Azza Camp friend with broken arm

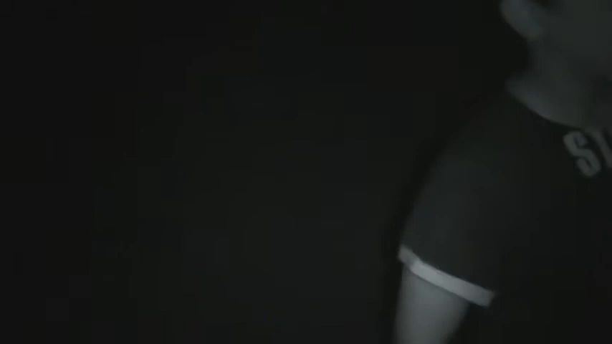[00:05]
No, he can't make. You see? Can't make it. Yeah. Go straight. Yeah, not straight. You see?
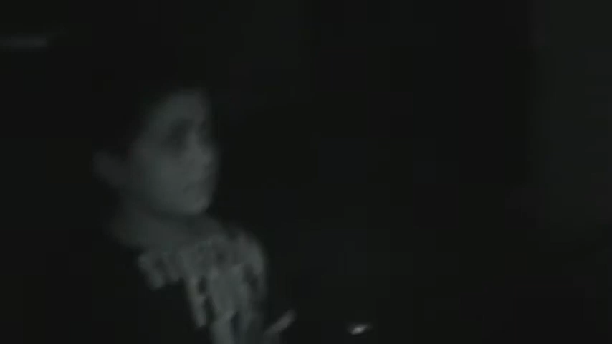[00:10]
You have a break. Yeah, he's have a problem. You see? Yeah.
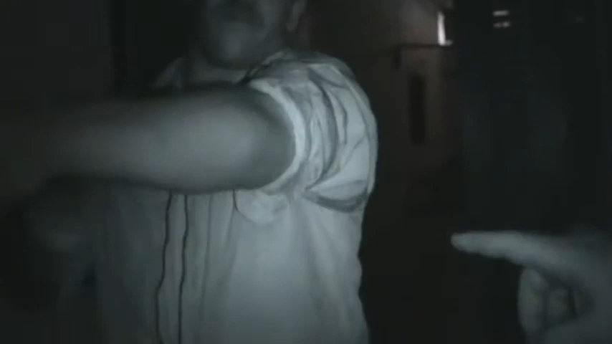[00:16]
Yeah. He's broke. No, no, go straight.